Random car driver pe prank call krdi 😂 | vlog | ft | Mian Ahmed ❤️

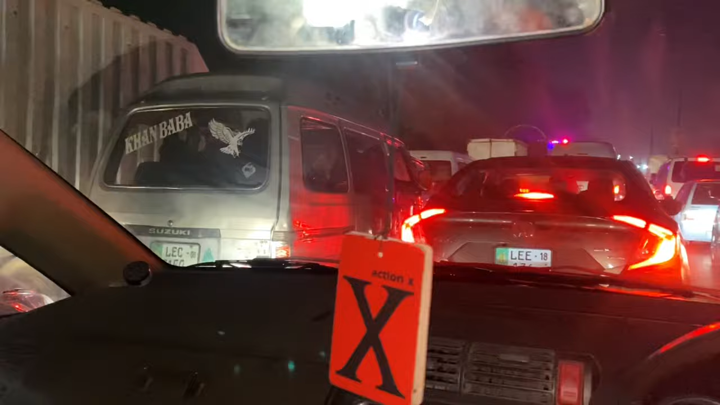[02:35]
मम्मा ये ट्रैफिक चेक करो यार, इतना रश है बाबा जी, मतलब किस साइड पे जाए किधर ना जाए कुछ समझ नहीं आ रही।